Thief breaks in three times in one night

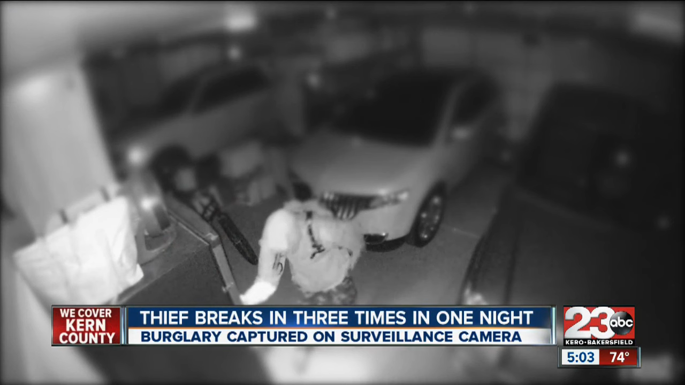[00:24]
This home surveillance footage shows a man in the garage of a Northwest Bakersfield home early Sunday morning. While the homeowner, a former sheriff's deputy, has a high-tech security system, Sunday night was one of the few times it wasn't said.
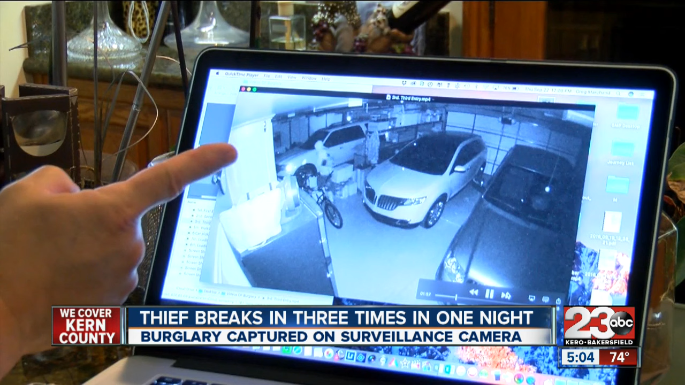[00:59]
Now he's going to go back around and clean up the other side pretty heavily because there's drills and all kinds of stuff over in the cabinet. The burglar took several thousand dollars in power tools and money.